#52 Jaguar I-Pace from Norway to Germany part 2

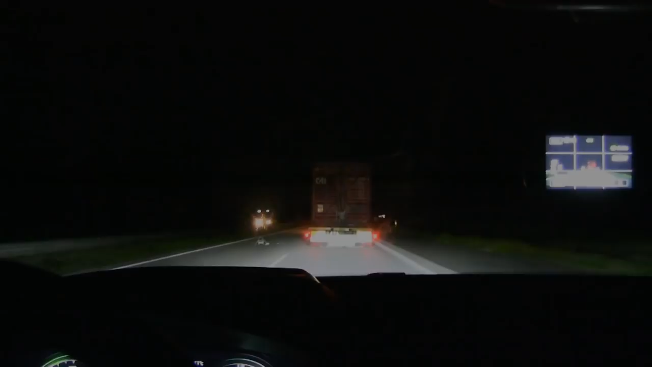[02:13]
We have been driving for a little while. I use adaptive cruise control and just tailgate this truck, right?